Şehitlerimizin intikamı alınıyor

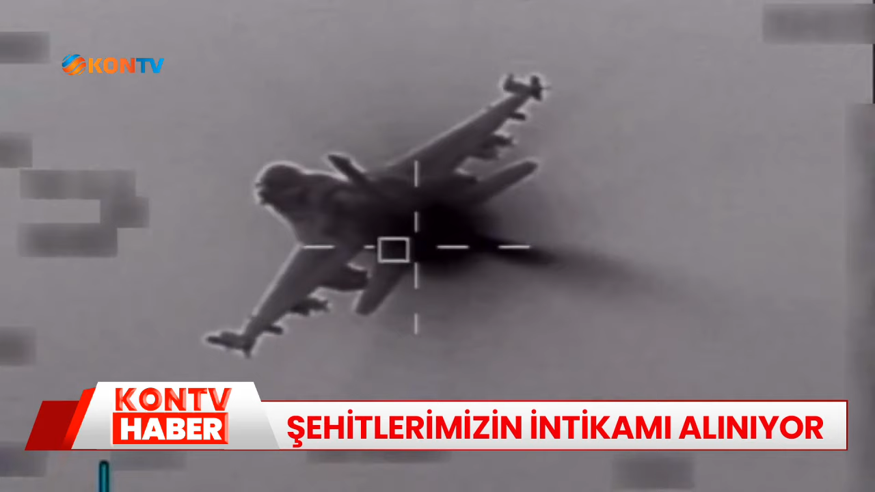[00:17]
Irak ve Suriye'nin kuzeyindeki terör hedeflerine yönelik icra edilen hava harekatlarıyla,
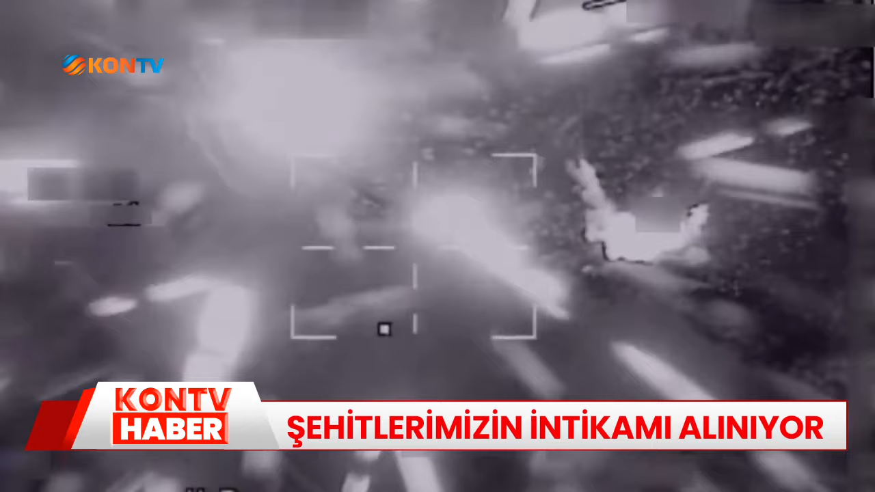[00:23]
mağara, sığınak, depo ve terör örgütünün kullandığı tesislerden oluşan 47 hedef başarıyla vuruldu. İcra edilen hava harekatlarında azami oranda yerli ve milli
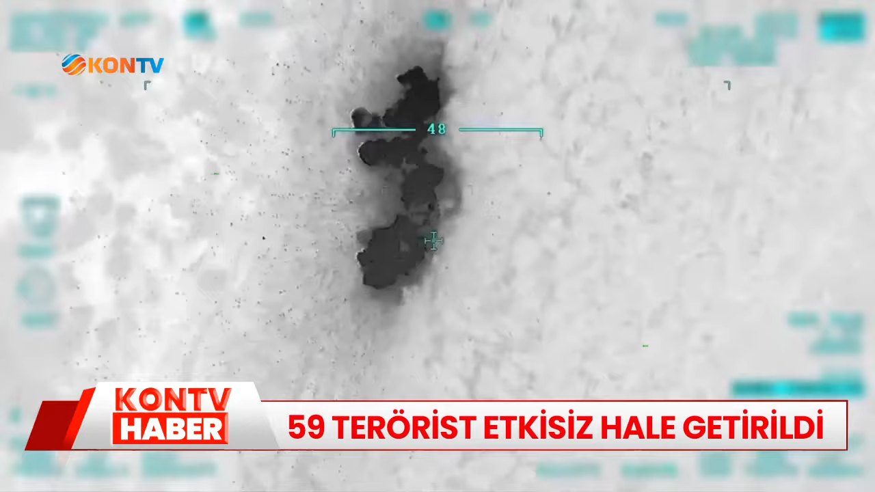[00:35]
mühimmat kullanılarak çok sayıda terörist etkisiz hale getirildi.